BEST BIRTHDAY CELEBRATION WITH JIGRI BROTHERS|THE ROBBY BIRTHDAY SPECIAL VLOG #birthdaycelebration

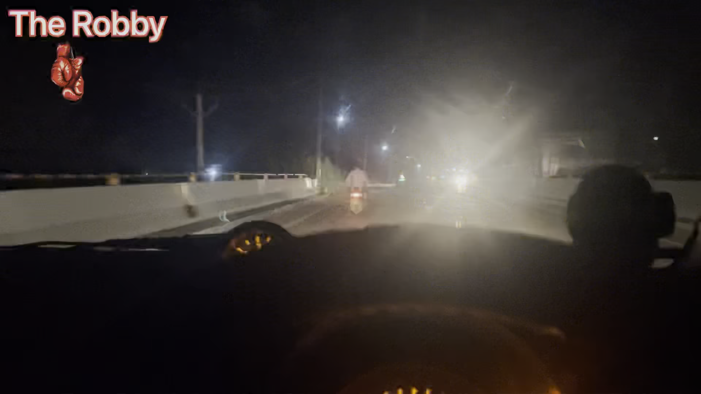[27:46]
ਆ ਦੇਖ ਲਓ ਜੀ ਬੰਦੇ ਸਾਡੇ ਦਾ ਕੰਮ ਸੈੱਟ ਆ ਚਲੋ ਅਸੀਂ ਅਸੀਂ ਤਾਂ ਕੋਲਡ ਡਰਿੰਕ ਵਾਲੇ ਹੀ ਆ ਪਰ
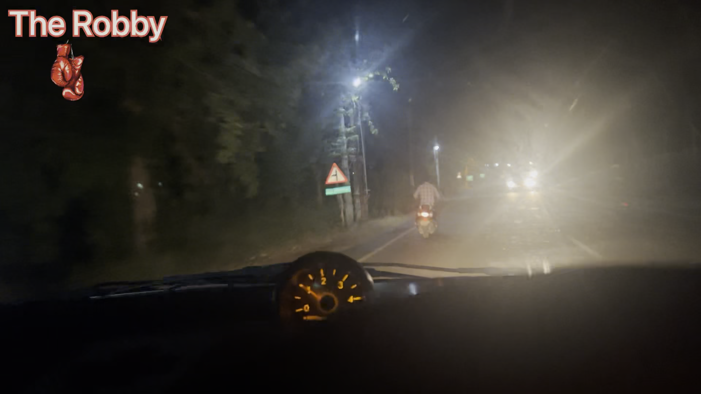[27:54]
ਬੰਦੇ ਦਾ ਕੰਮ ਸੈੱਟ ਆ ਸਕੂਟਰੀ ਨੂੰ ਗੱਬੇ ਚਲਾਉਣ ਡਿਆ ਦੇਖੋ ਉਹ ਦੇਖੋ
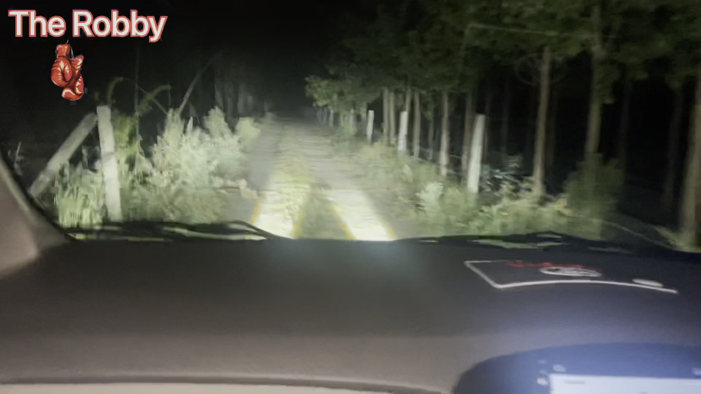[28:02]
ਲਓ ਜੀ ਰਾਤ ਦਾ ਇੱਕ ਵੱਜ ਗਿਆ ਭਾਜੀ ਫੇਰ ਲੈ ਆਇਆ ਸਾਨੂੰ ਐਰਦੀ ਭਾਜੀ